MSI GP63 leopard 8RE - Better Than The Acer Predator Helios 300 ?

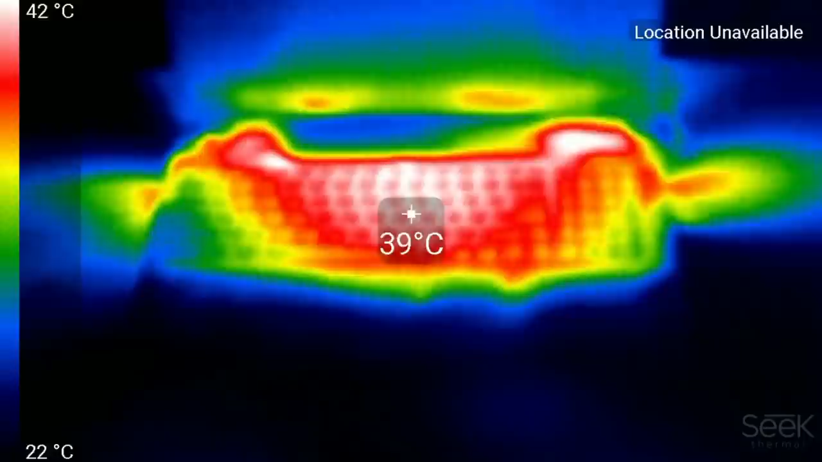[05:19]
On screen: spot 39°C, scale top 42°C, scale bottom 22°C
The keyboard area stays nice and cool at around about 38 degrees helped by the hot air being exhausted via the four heat sinks.
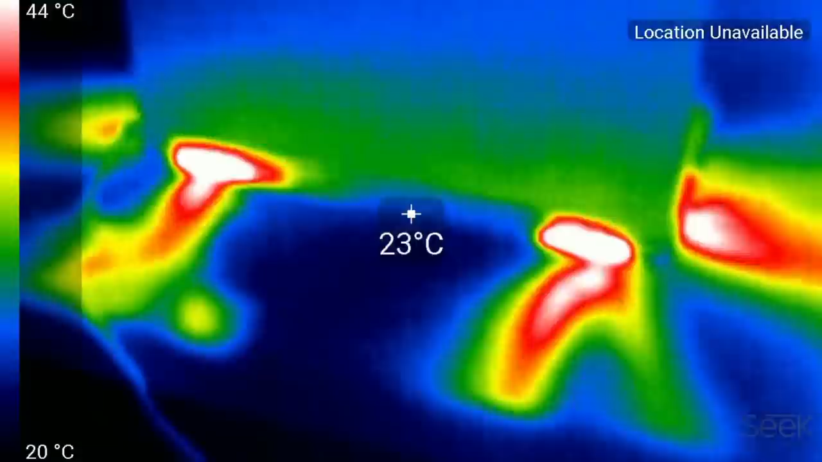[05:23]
On screen: spot 23°C, scale top 44°C, scale bottom 20°C
Now the chassis underneath is also pretty cool at about 30 degrees.
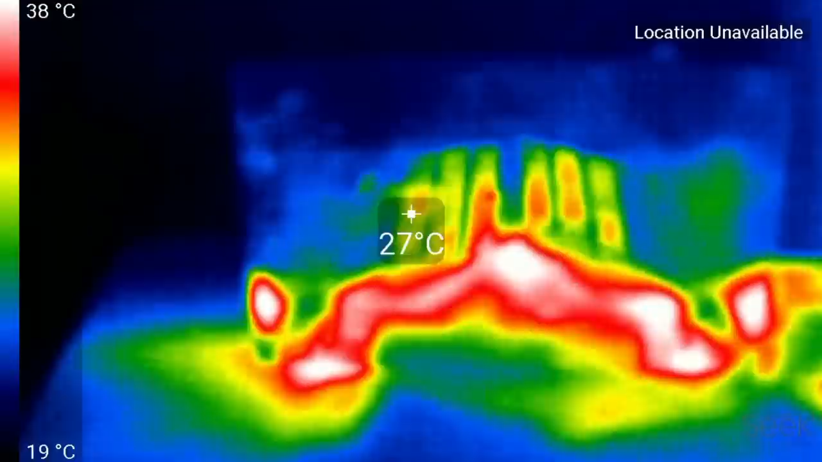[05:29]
On screen: spot 27°C, scale top 38°C, scale bottom 19°C
You know those extra few millimetres in thickness of the laptop do help insulate you from those heat pipes. Now this is not bad considering you get a peak of about 130 watts pulled from the wall and this 180 watt power supply that comes with it is a perfect fit.